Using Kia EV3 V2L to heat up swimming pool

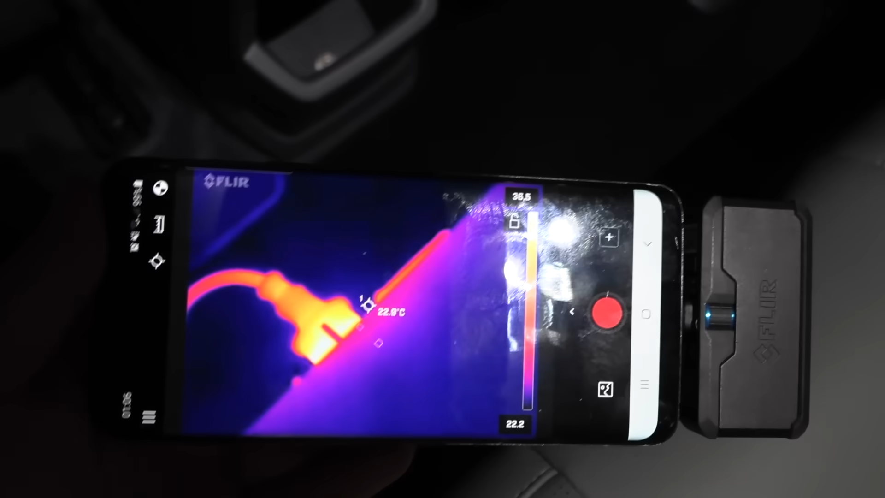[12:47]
Uh, what do you got there? I'm assuming it's hard for me to read it.
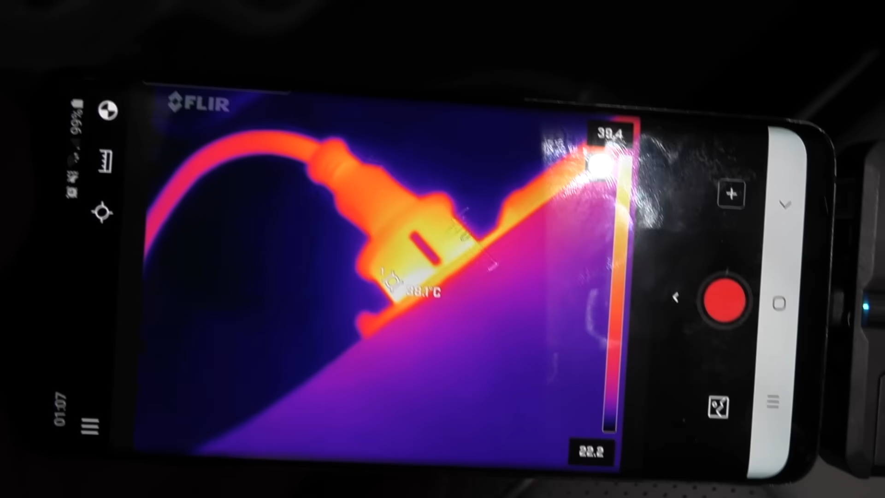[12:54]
It seems like around 35 degrees Celsius.
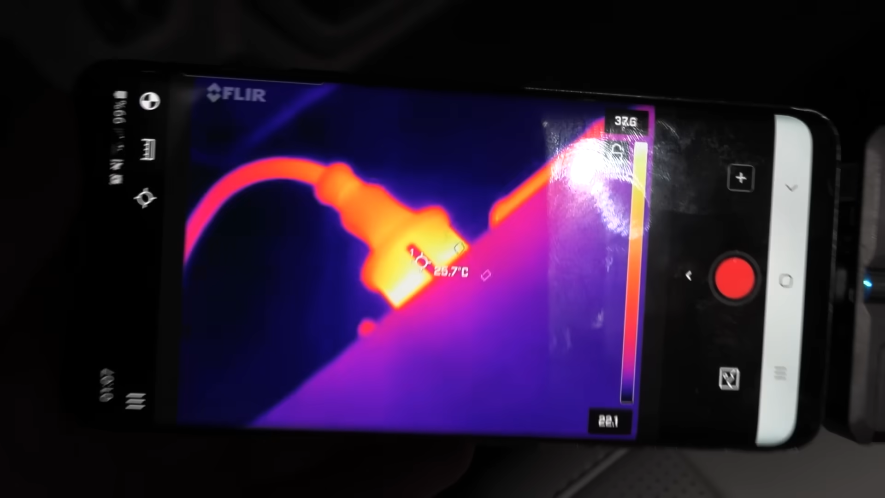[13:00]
And then roughly 30 degrees around here.
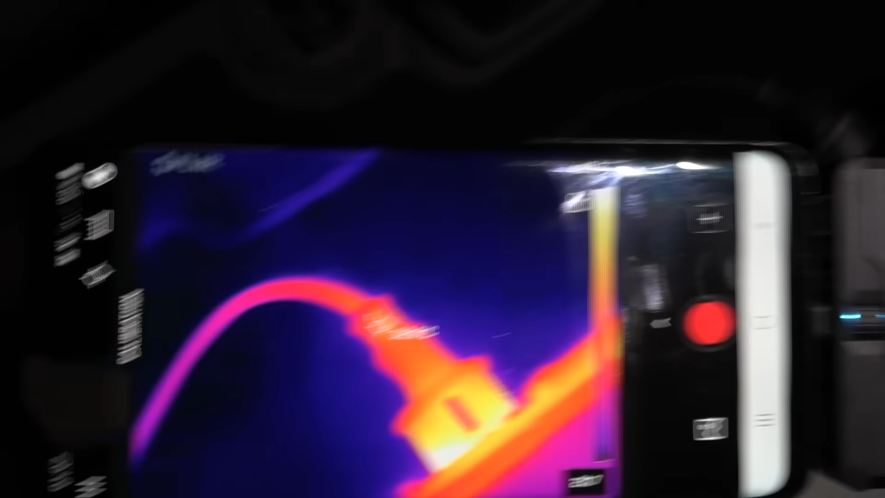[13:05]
Okay, further out.
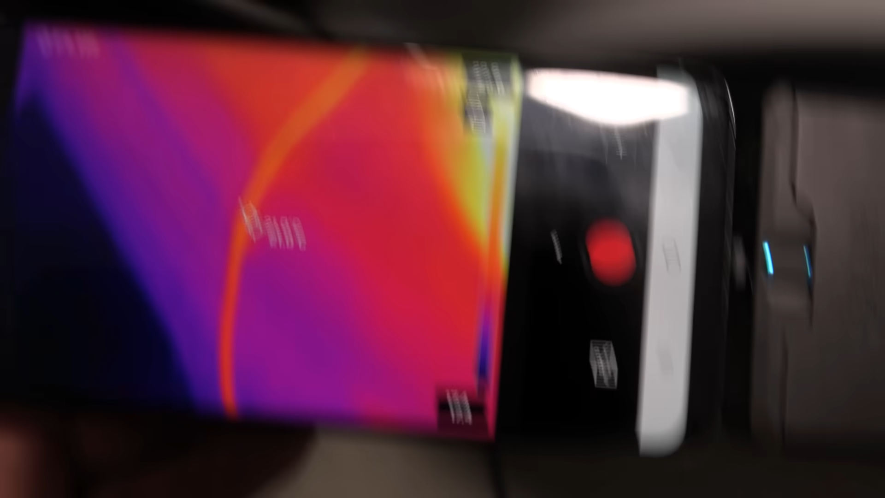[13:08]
Well, I mean, it should be the same, right?
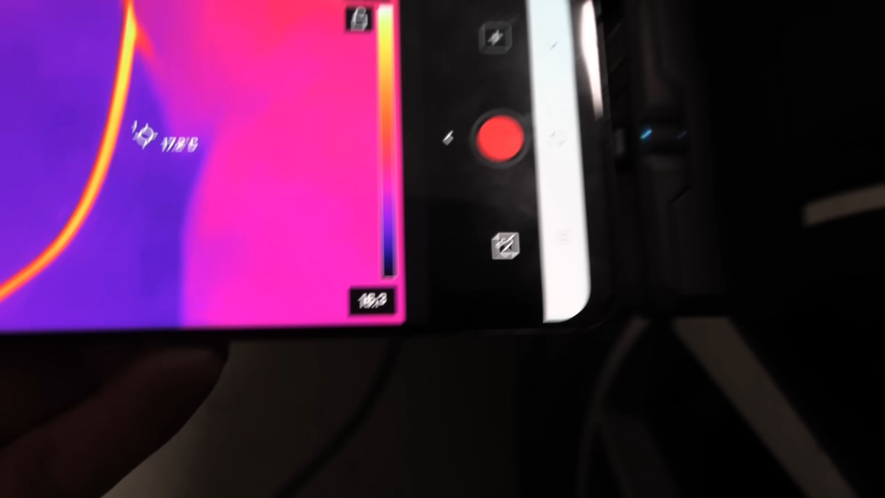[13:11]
Trying to get a good reading here.
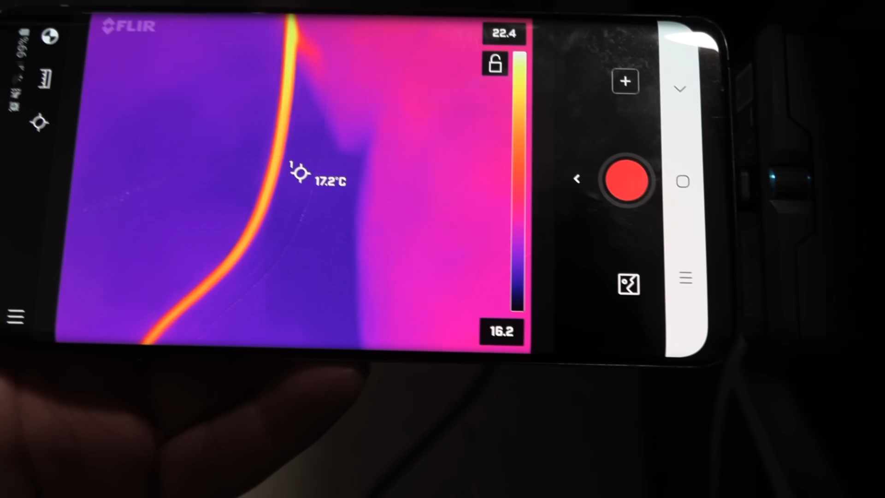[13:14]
On screen: spot 17.2°C
Uh, ambient 17, that sounds about right. But the cable is 20. Maybe I have to go closer.
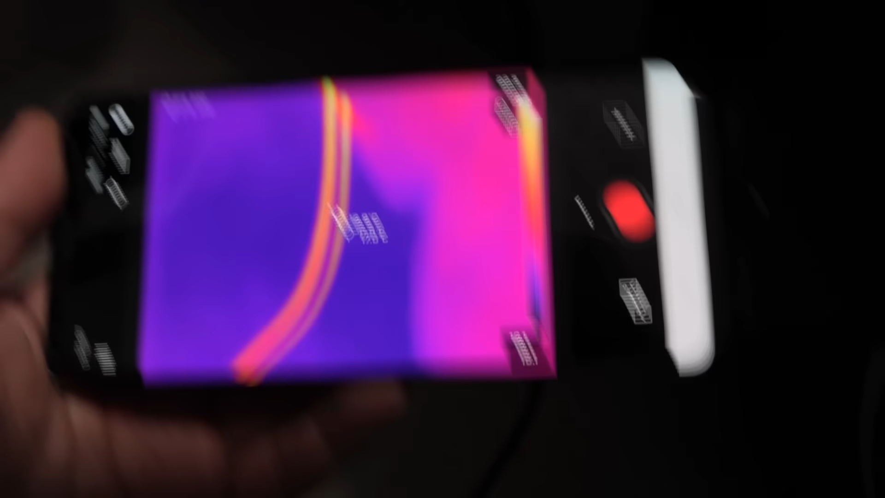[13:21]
But this one is harder. 20 degrees, roughly 21, 22.